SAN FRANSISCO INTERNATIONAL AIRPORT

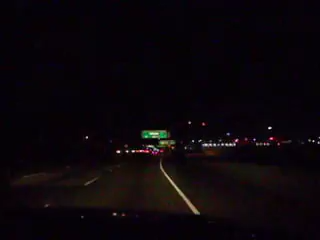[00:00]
Yeah, get on. Fransisco Airport, babies. Here we are. San Fransisco Airport. Yep. Right here we are, right here. San Fransisco Airport. Right here. Yeah, get off of here, yeah.
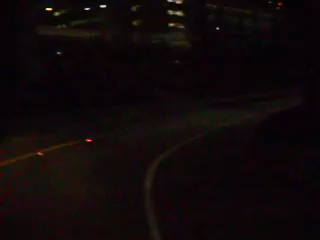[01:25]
Alright, we're heading towards the arrival part here of the SFO airport, and we're going to go to Terminal 3. Terminal 3. Arrival. And we're going towards the United. Huh? Get in the middle.